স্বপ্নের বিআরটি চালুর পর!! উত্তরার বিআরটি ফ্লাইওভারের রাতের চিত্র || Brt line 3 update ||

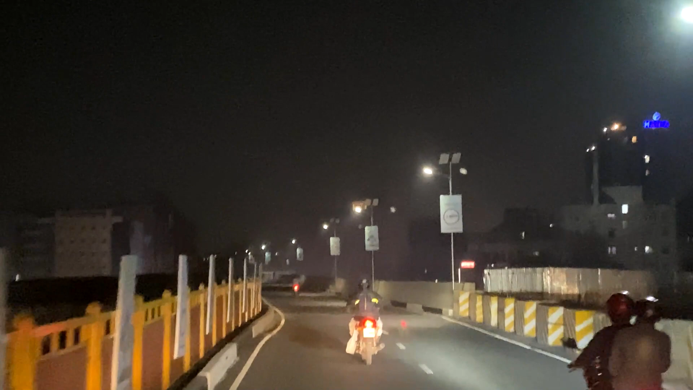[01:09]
थाकेलो पर्जब्त परिमान आलो नहीं कारों फ्लाय ओबारे उपरे अंग्षे ठेके शुरूर करे सेस्पोर्टन तो प्राई एक पासे आलोर बावस्था करा होई छे पर्थात एक पासे
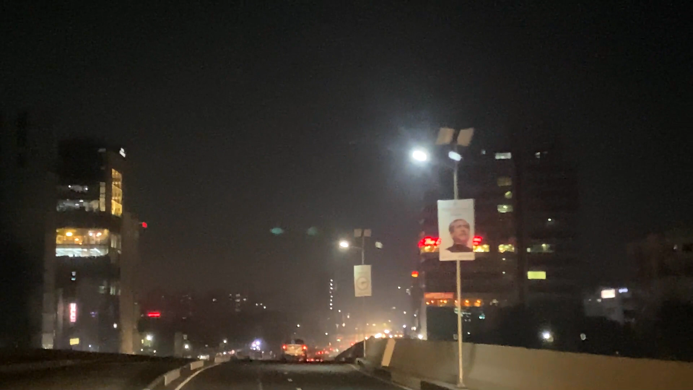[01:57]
पारहोत्य पर्वे डाका मोखी व्य appelle ये टिलां तीने टोंगई थेके उत्तरा जे फ्राइयोबार्टि चालो हे चे एई फ्लाइव बार्टी